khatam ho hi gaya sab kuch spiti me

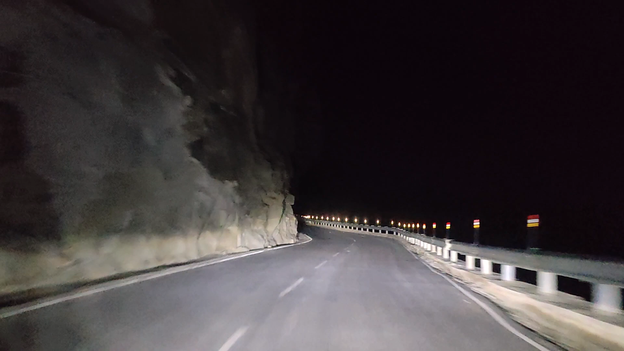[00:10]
बट यार रात को थोड़ा सा है ना डरावना लग रहा है। डरावना इसलिए बिकॉज कोई है नहीं, अंधेरा है बिल्कुल, साथ में भी कोई नहीं बैठा और कोई है नहीं बात करने वाला मेरे साथ।
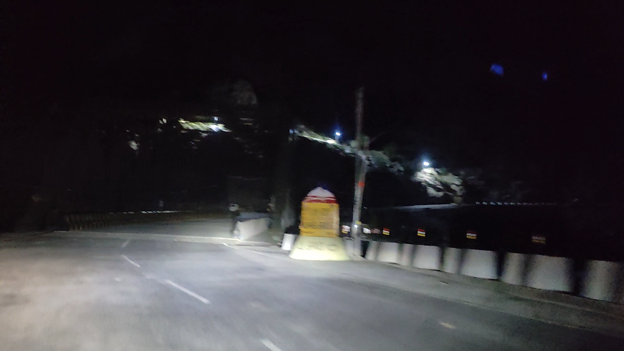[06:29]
सो खा ब्रिज आ चुका है जहाँ पे संगम होता है सतलुज रिवर और स्पीति रिवर का।